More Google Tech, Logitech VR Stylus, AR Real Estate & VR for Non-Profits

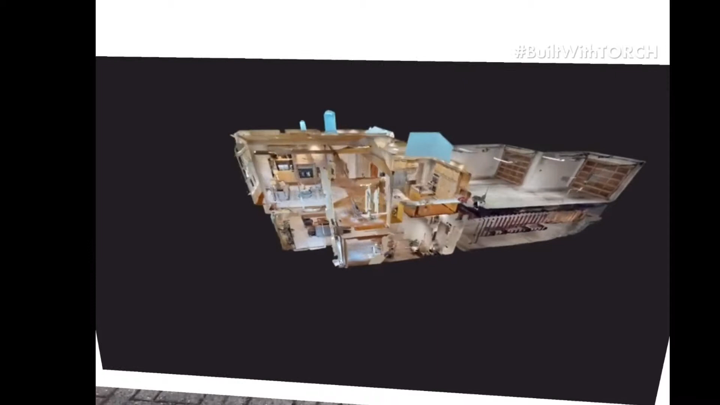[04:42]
projected into this backyard is a floor plan with a Matterport scan and information about the property.